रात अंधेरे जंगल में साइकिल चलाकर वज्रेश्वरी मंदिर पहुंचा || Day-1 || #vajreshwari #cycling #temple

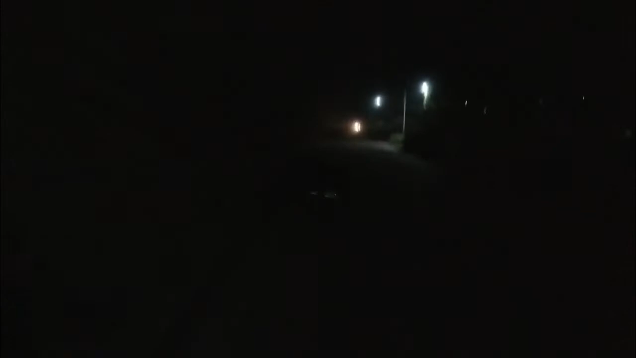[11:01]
सो गाइस फाइनली आप देख सकते हैं यहाँ कितना अंधेरा है, और आज हमारी हो रही है नाइट मोटो ब्लॉगिंग वो बाय साइकिल। जैसा आप देख सकते हैं, देखिए यहाँ पे कितना अंधेरा हो चुका है, कुछ दिखाई भी नहीं दे रहा है,